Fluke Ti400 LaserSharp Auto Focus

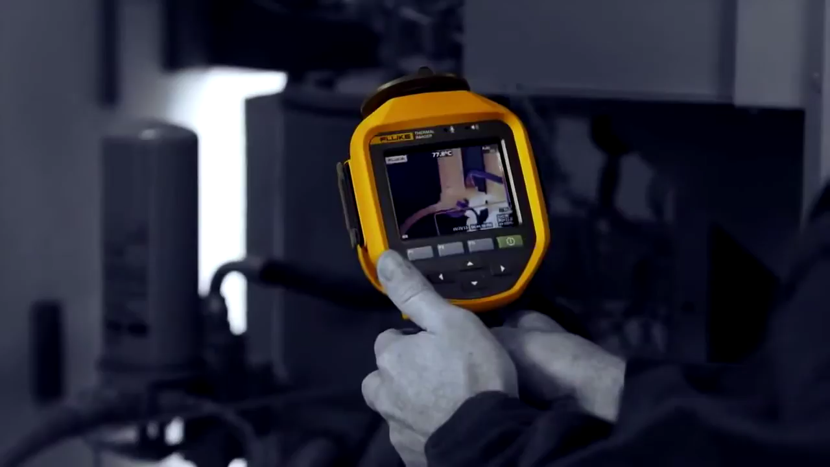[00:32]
This Fluke TI-400 with laser-sharp autofocus gets the images you need in focus every single time.
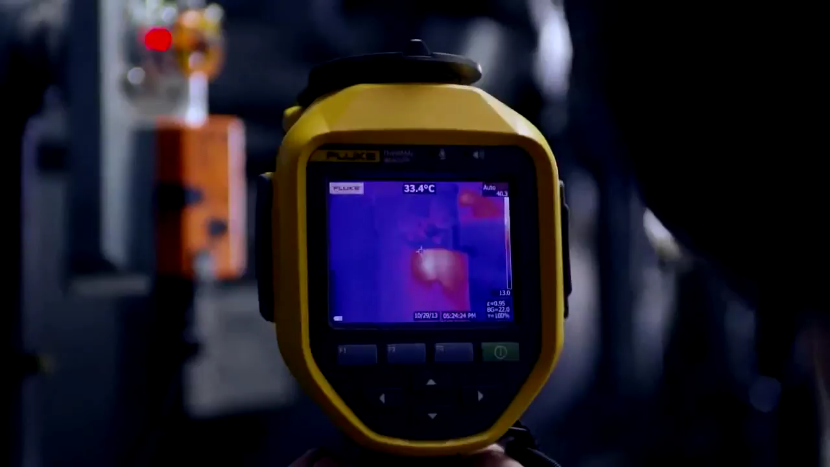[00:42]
On screen: spot 33.4°C
Focusing images of many objects at different distances takes time and is often a challenge.
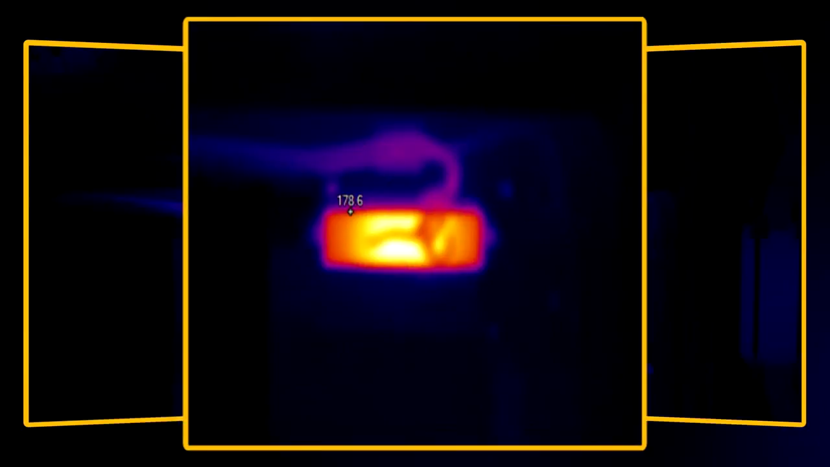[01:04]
It shows a high temperature of 178.6 degrees, when in fact, in this in-focus image, it is 208.6 degrees.
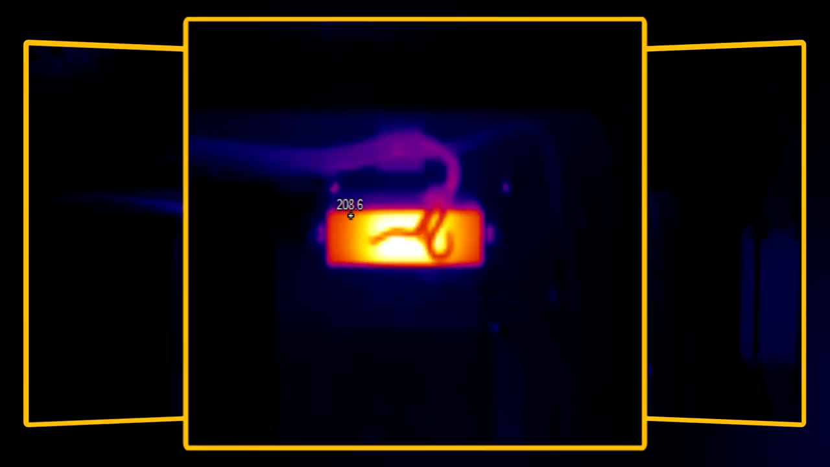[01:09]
That's a 30 degree difference due to an out-of-focus image.
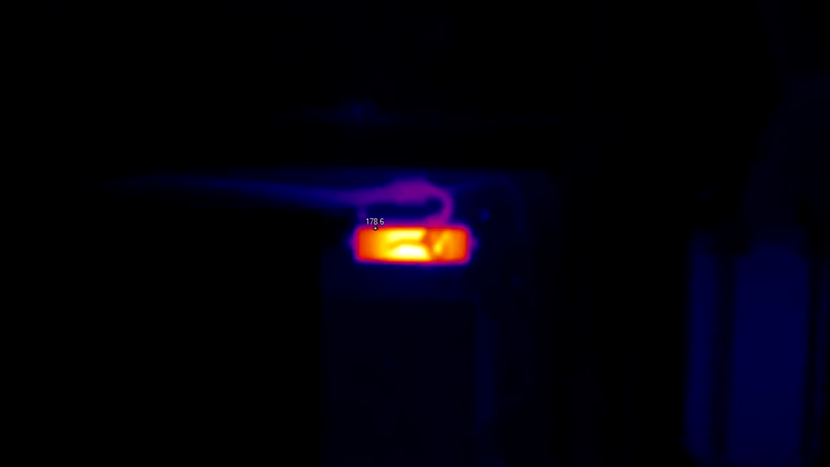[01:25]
Foreground obstacles make focusing a difficult task, if not impossible.
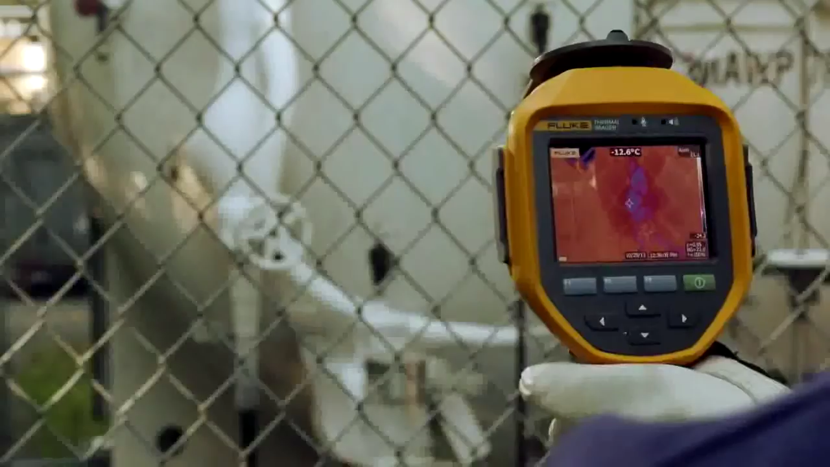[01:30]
Not anymore. Even through a chain-link fence, simply point, focus,
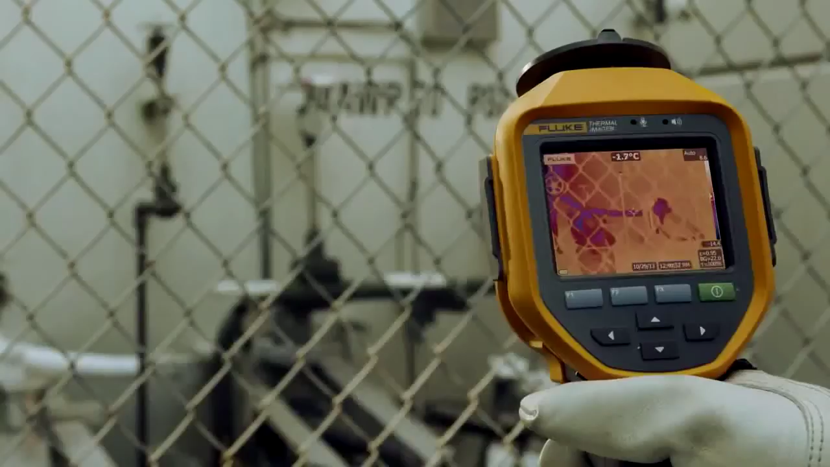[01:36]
On screen: spot -1.7°C
and capture your image, even when you are inspecting different objects at different distances.
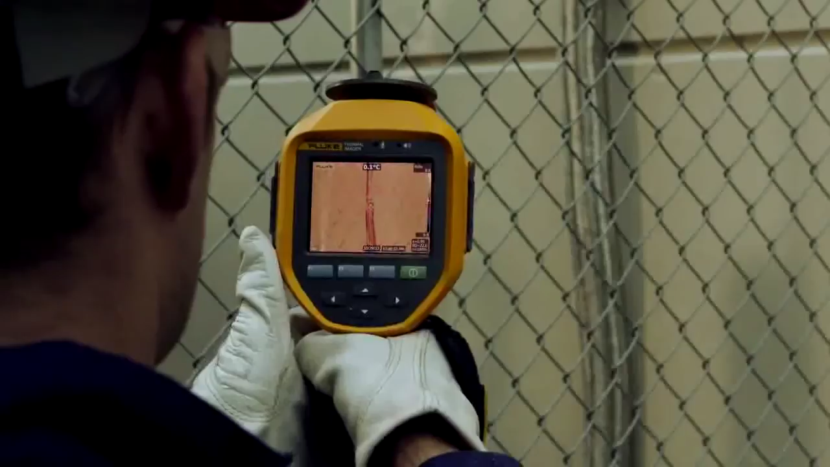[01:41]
You know how important in-focus images are, especially while running routine preventive maintenance around your plant.
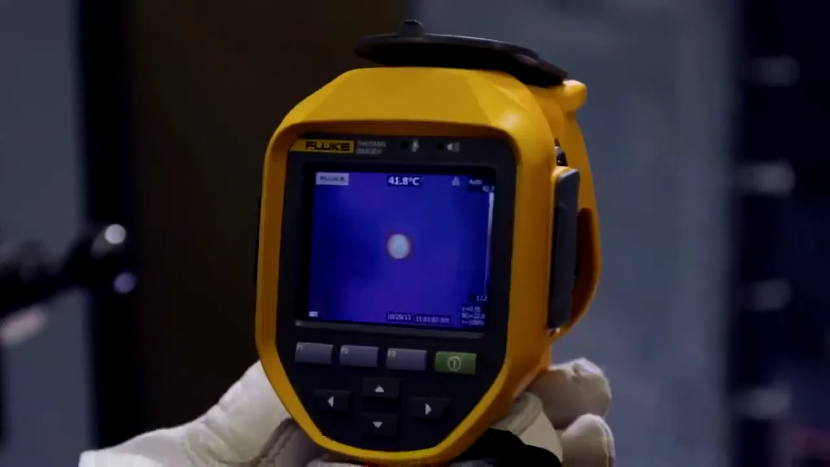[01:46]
On screen: spot 41.8°C
Manually focused images leave room for error,